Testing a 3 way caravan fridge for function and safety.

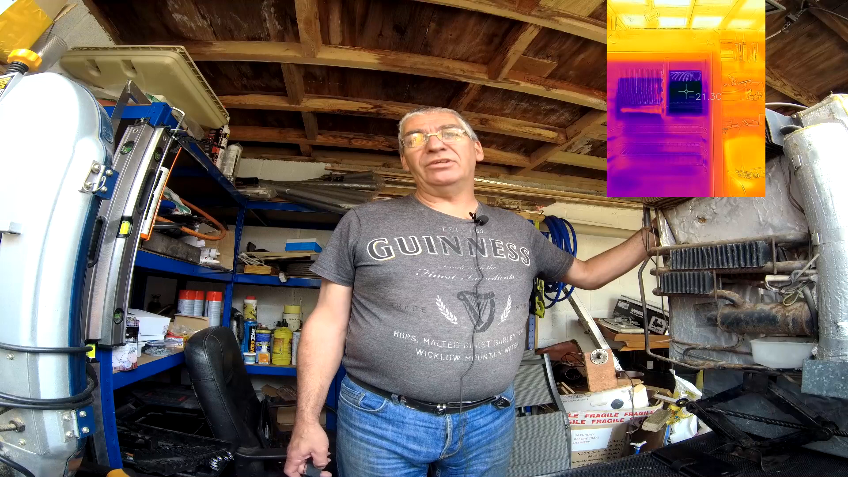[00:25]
I've had it on hook up overnight and it's cooled down nicely so we know the mains element is working.
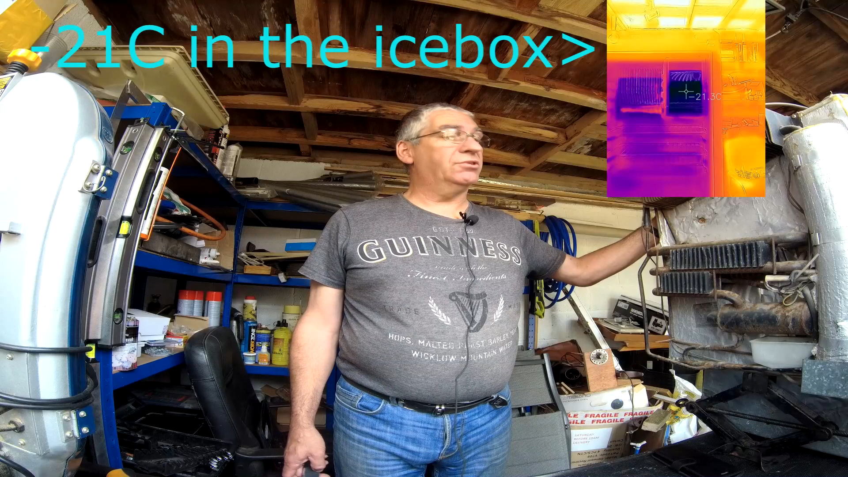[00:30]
These are what we call absorption fridges. They don't have a compressor. They use heat to generate cold.
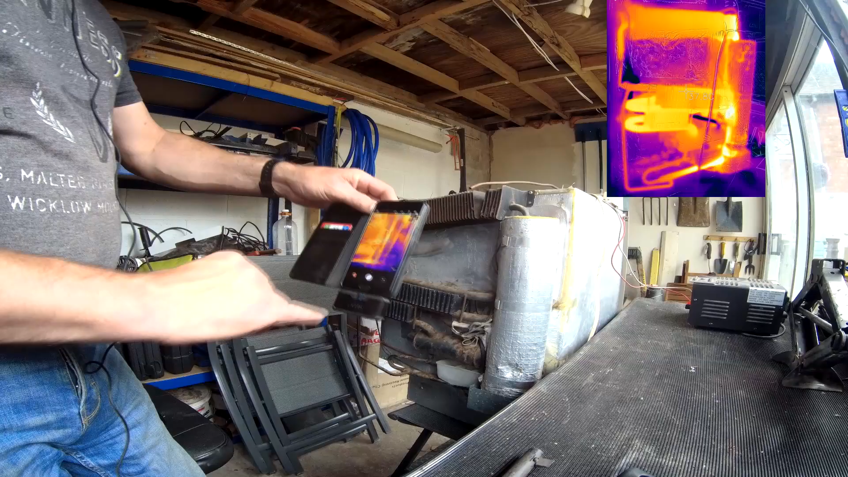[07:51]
looking at the heater element and we can see it's getting hotter
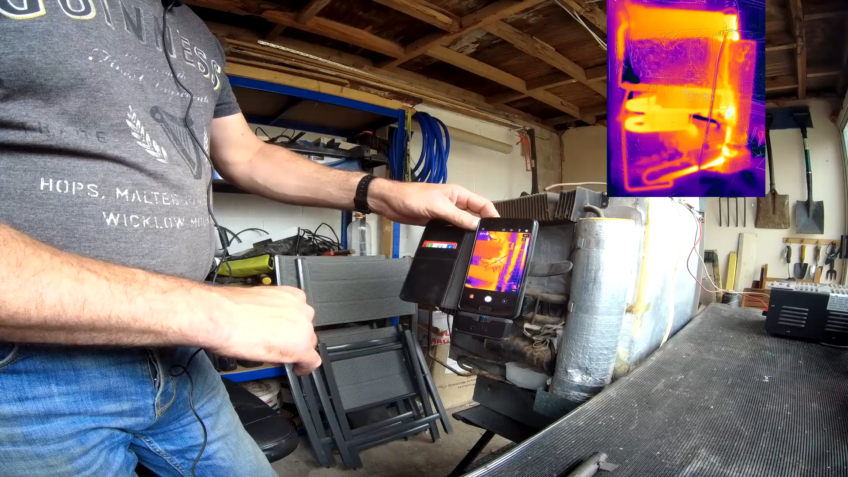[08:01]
warming up already so that's promising and we can double check that with an infrared thermometer